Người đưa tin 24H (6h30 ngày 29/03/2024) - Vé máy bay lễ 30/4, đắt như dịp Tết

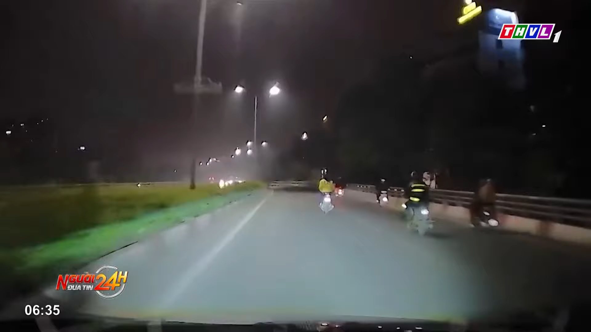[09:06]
Vào khoảng 0 giờ ngày 3 tháng 3 trên tuyến đường Vành Đai 2, Hà Đội, một thanh niên mặc áo xe ôm công nghệ khi đang di chuyển thì bất ngờ nằm dài trên yên xe, rồi lao đi vun vút.
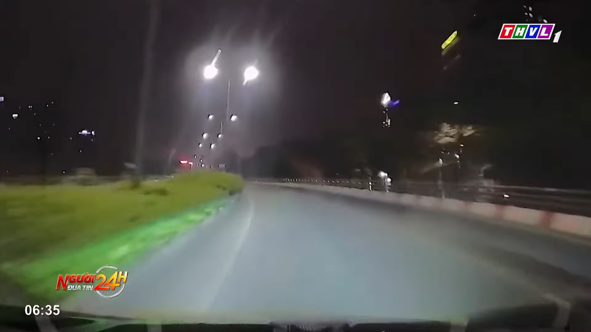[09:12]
Chẳng những thế, nam thanh niên còn lấn lạng ô tô. Đây là hành vi phạm luật giao thông gây nguy hiểm cho người đi đường.